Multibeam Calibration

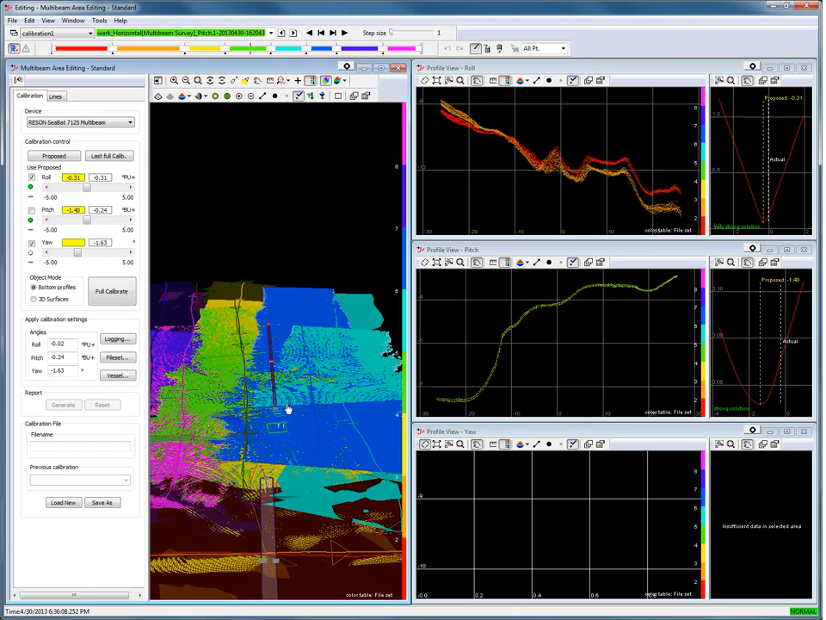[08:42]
And draw a profile box in the overlapping area over a slope or object along the survey direction. When the profile box is drawn automatically the YAR will be calculated in the profile view.
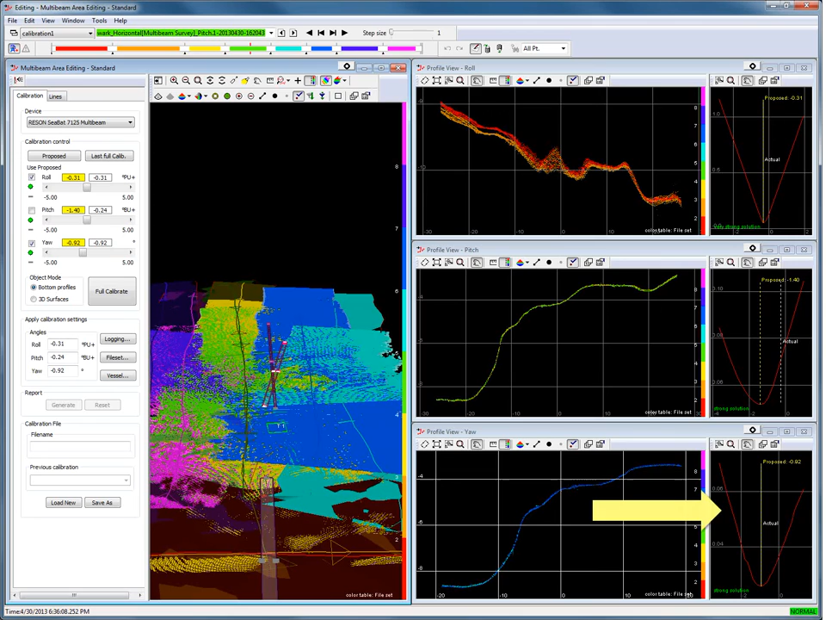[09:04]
In the right pane the error parabola is drawn with the proposed YAR offset angle. Aim for a very strong resolution. The sharper the parabola the better the calibration. Change the position of the profile box when necessary. Change the position of the profile box when necessary. But keep it overlapping over a slope or object along the survey direction. Now we have to run the calibration computation to calculate the roll pitch and YAR offset.
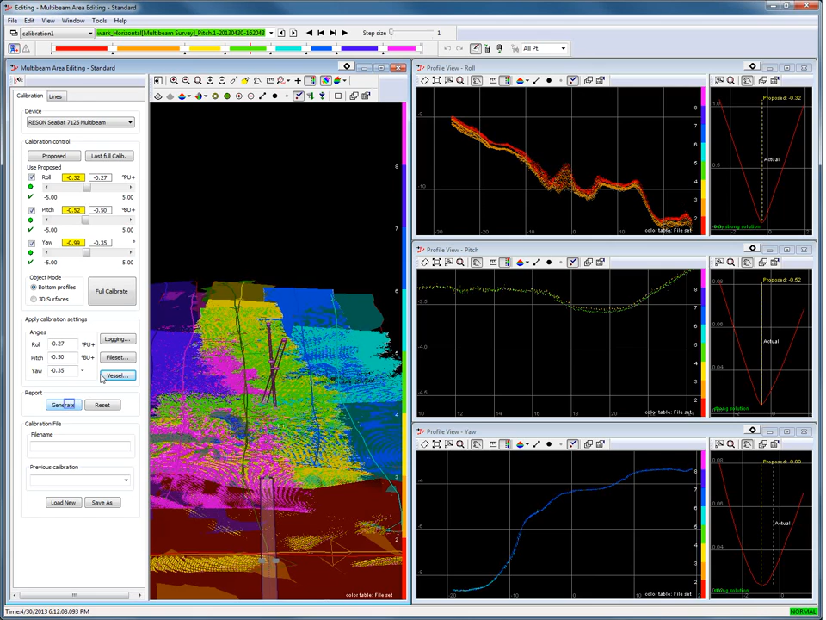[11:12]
Press the vessel button to apply the roll pitch and YAR offset to the multibeam device of the vessel configuration. It is possible to generate a calibration report. Press the generate button.